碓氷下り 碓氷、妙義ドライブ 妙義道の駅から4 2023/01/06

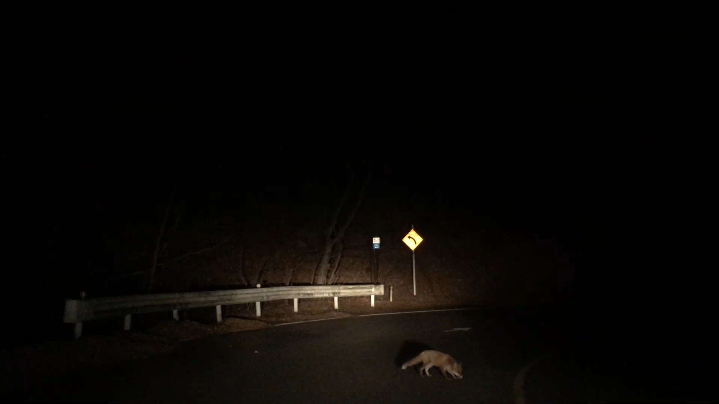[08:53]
キツネちゃん、かわいいかわいい、おいおいおい、こっち来ないの、かわいい、ごめんね、うどうしたどうしたどうした、キツネちゃん、どうしたどうした、あどうすればいいんだ俺、そっち右行ってた方がいいぞ、そかといってそっちも危ねえ、 さっきの子かなこれ、うん、